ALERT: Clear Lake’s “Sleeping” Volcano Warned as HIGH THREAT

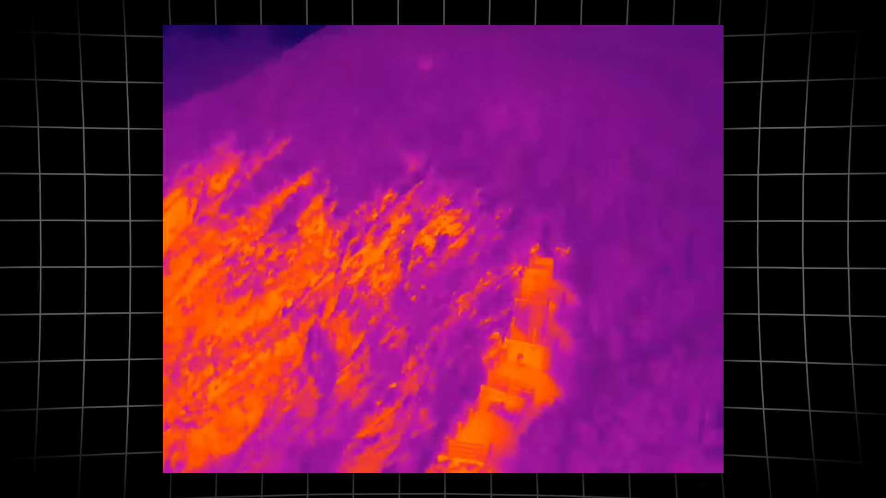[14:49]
can race down the slopes at speeds topping 60 miles per hour with temperatures above 1,500 degrees Fahrenheit.